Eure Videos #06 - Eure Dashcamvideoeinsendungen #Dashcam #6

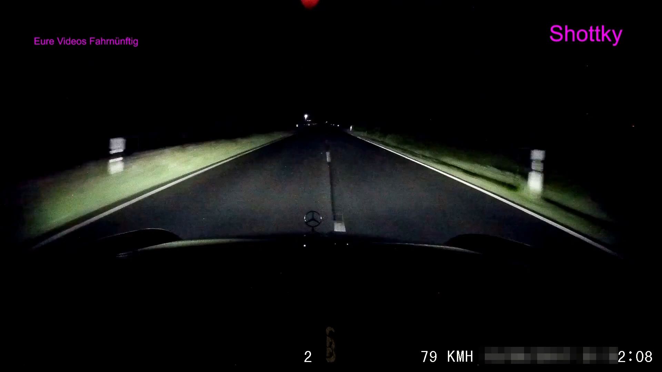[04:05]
dieses video wurde mir eigentlich wegen diesem kamerwagen da geschickt aber ich finde viel interessanter dass die alle bei rot noch drüber fahren war